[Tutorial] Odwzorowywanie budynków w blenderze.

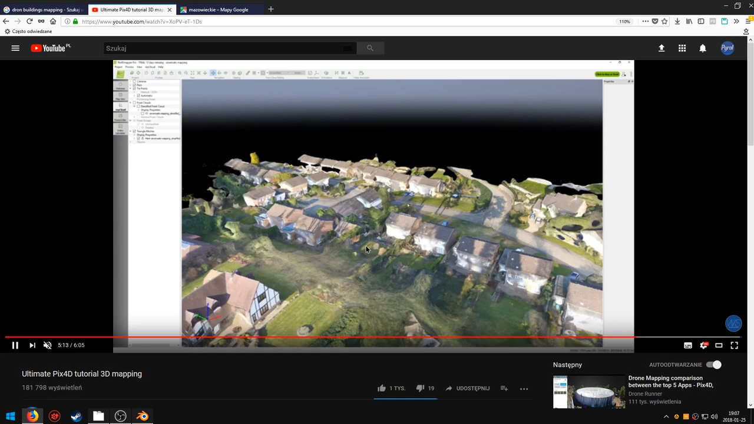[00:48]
teren Jak widać jeżeli macie drona też możecie oblatać dookoła budynku możecie sprawdzić na necie różne poradniki do tego by odwzorować na tej większą część ale budynki same lepiej
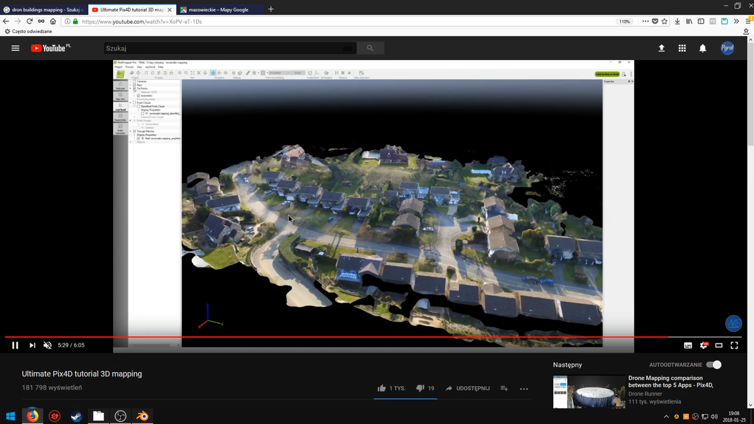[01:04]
wychodzą więc Też Widziałem tutorial u Blender Guru Blender Guru